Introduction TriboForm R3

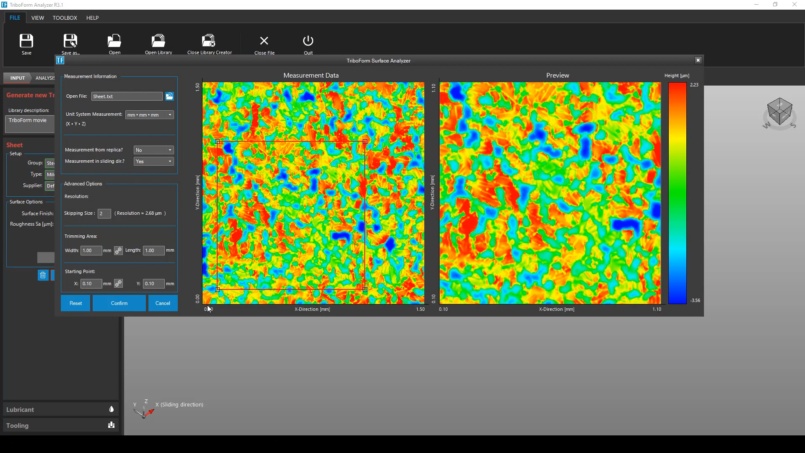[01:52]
Proceed to the results tab to visualize and analyze the friction model.